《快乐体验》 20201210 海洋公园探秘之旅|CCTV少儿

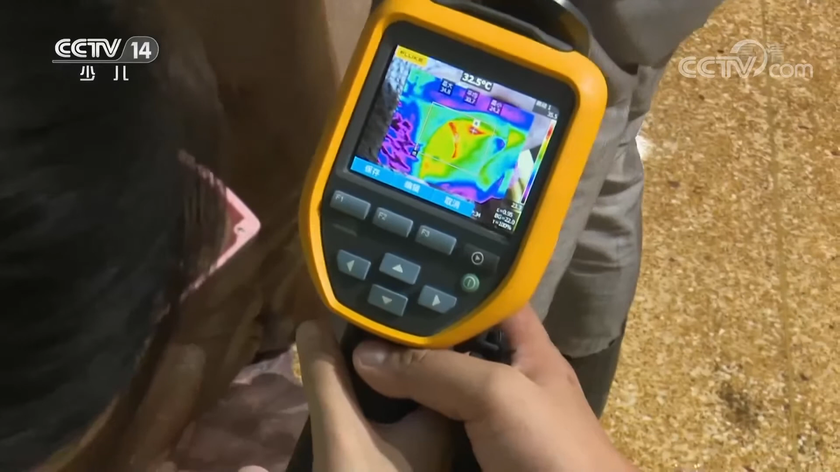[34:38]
34.8是最高的，对不对？ 嗯。 所以这是一个比较正常的状态。